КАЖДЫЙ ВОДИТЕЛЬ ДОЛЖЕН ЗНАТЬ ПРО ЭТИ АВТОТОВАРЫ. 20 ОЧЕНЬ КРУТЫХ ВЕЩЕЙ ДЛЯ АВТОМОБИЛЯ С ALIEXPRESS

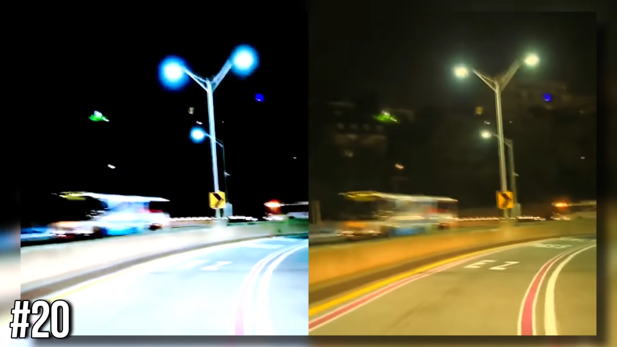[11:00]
Если выберете вариант с желтыми линзами, то в плохую погоду будет гораздо лучше видимость.